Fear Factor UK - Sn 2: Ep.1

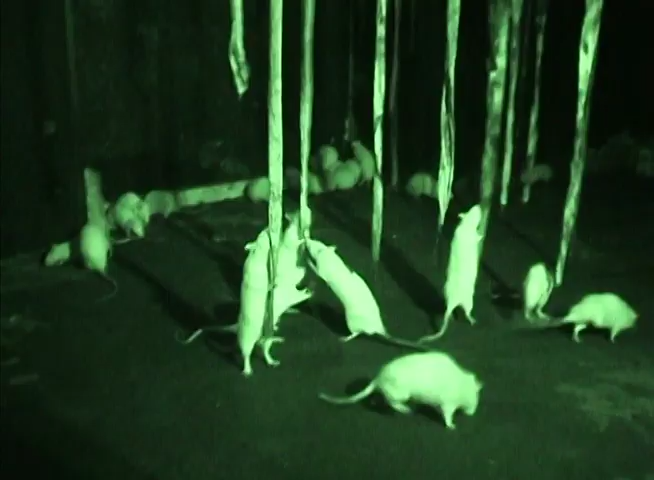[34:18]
Also, we have added rats, eels, and water to the equation.
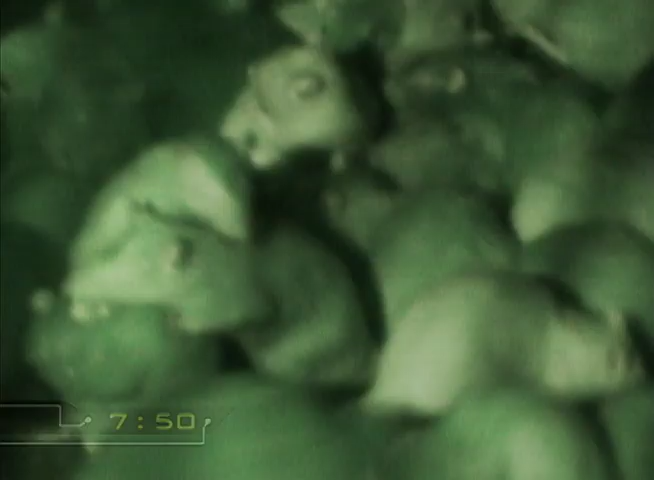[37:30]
I trod on a rat and it squealed so loud I just completely freaked out.